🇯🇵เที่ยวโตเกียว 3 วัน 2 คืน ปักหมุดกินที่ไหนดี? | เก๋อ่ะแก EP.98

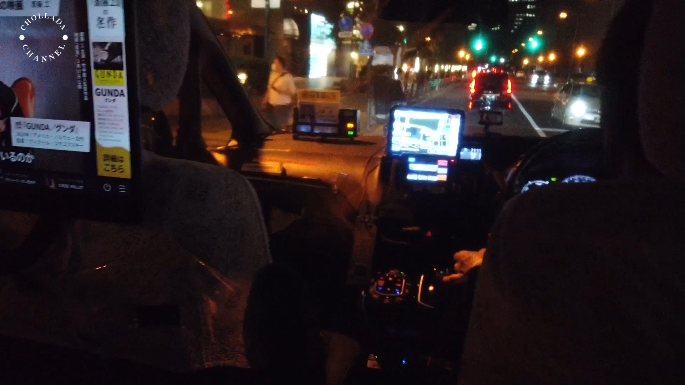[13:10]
แท็กซี่สบายมากเลย อ่ะ แท็กซี่อังกฤษคันซีเหลี่ยม ป่อง ป่องข้าเมืองมากเลย จะกินซ้ามาชินจูกกุ